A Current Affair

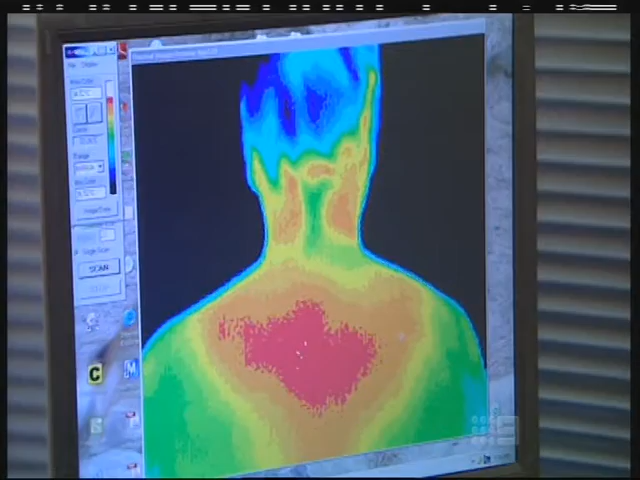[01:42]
Digital infrared thermal imaging is well known for visualising pain. It's the only method you've got for that. So you can see there's a major area of inflammation here.